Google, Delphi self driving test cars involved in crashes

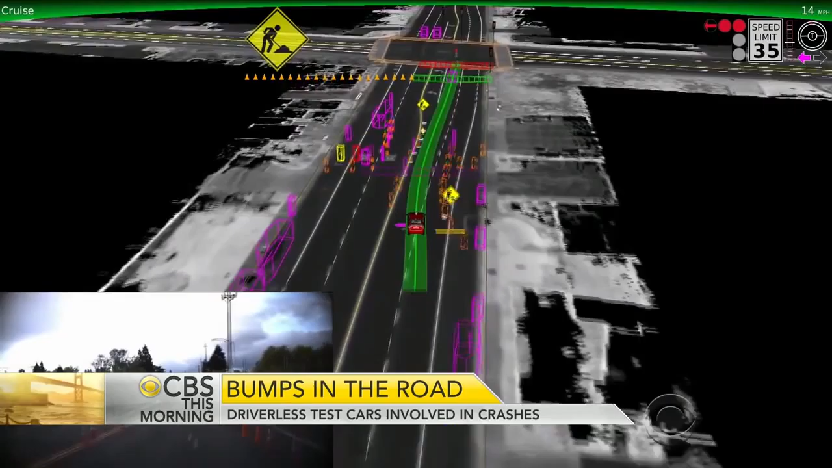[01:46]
Advocates say cameras, radar and laser sensors make self-driving cars better at reacting quickly to their surroundings than most human drivers who can be easily distracted.